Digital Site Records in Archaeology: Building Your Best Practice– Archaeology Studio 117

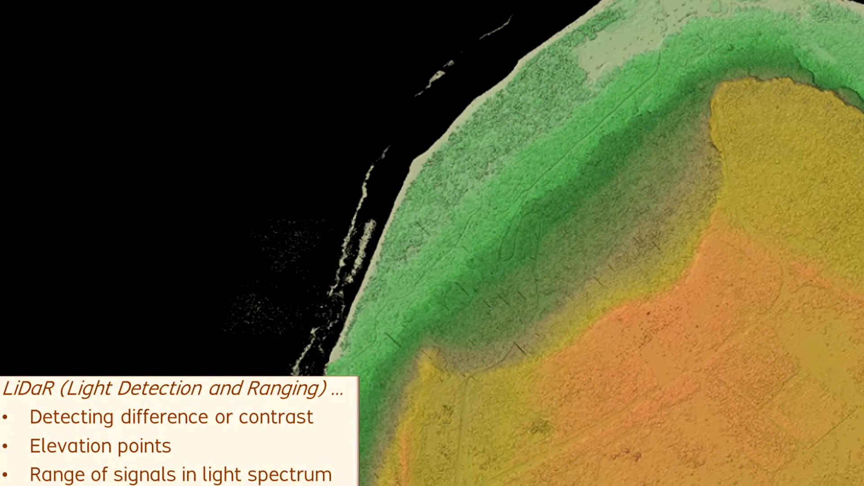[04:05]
can reveal the outlines of archaeological sites or features in contrast against their surrounding background terrain.
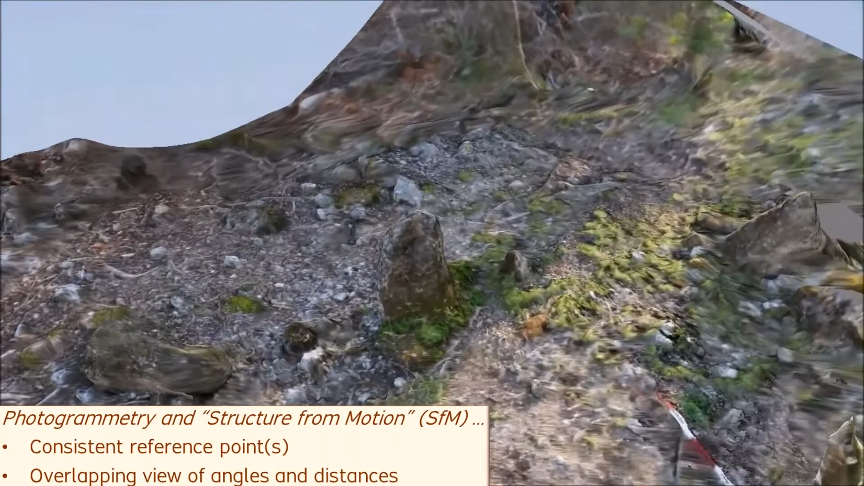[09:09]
The core requirement is to identify key reference points that are consistent across each image, and then to use those consistent points as the basis to create a three-dimensional model.